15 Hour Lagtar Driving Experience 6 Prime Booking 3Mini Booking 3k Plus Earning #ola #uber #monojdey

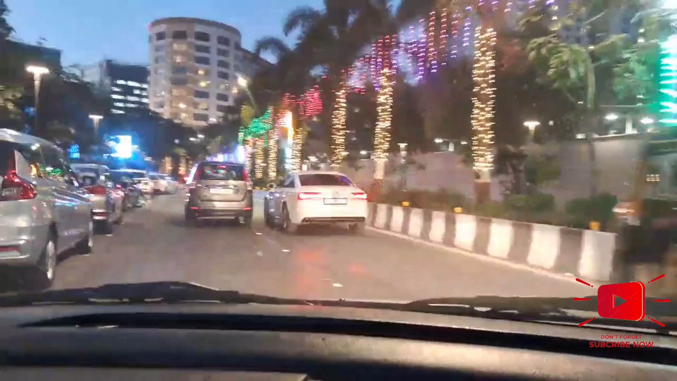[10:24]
आख यहां से भार निकलता हो अबने तह्uß कोई बुकिंग निया आई चेक करना पड़ेगा भाई पोकिंग क्यों नहीं है
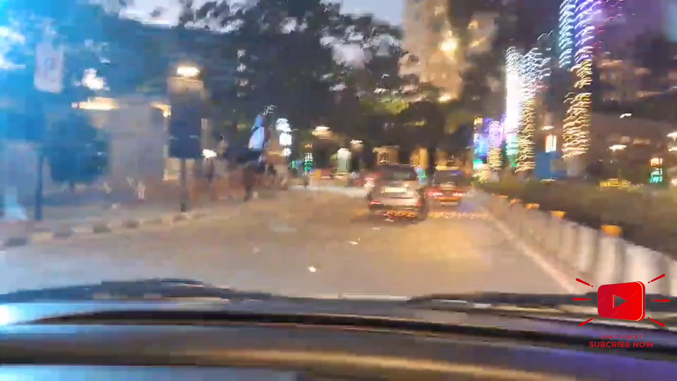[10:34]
और यहां से यूटे N लेता हो और देख्थे कब तक booking लगेगे
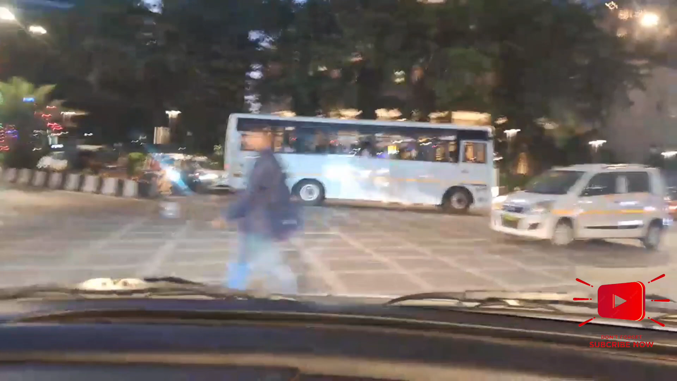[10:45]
जुडे रेना मेरे साथ योटन ले लिया जीवो वर्ल्ड
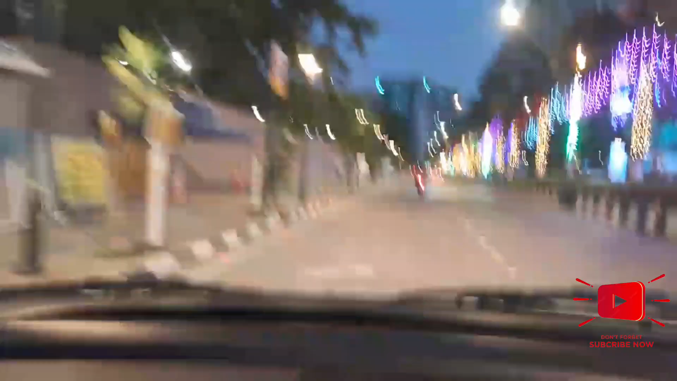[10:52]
दिरुभाई अमबानी square करके लिखा है और इस तरफ जीवो वर्ल्ड करके लिखा है जीवो वर्ल्ड सेंटर बर बर बर एदेखे
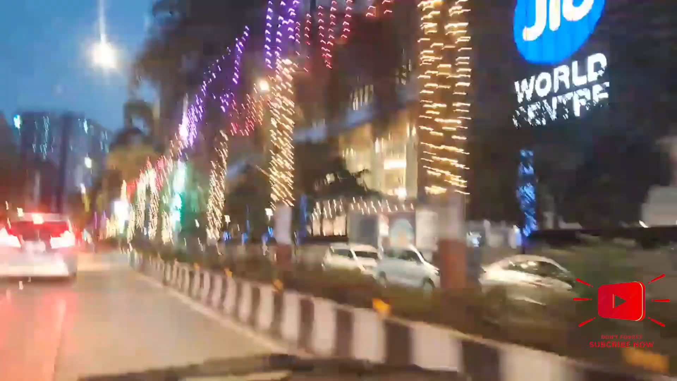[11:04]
जीवो वर्ल्ड सेंटर दिखते है आपको